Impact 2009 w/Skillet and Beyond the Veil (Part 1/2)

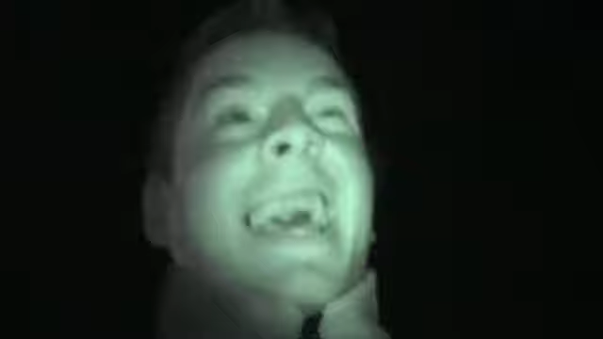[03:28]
In March, and we're in Ocean City, and it's freezing out here.
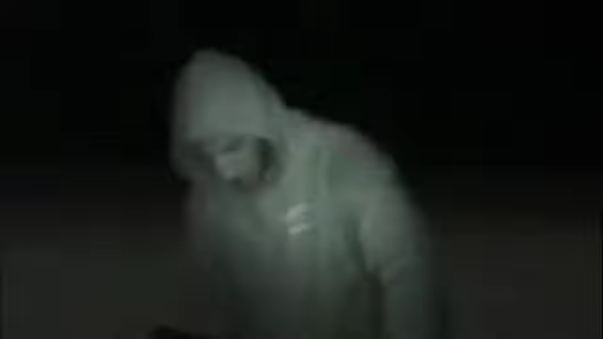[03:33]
Look at the feet, bare on the beach. Yes. And it's cold. Bare feet on the beach, like a bunch of idiots.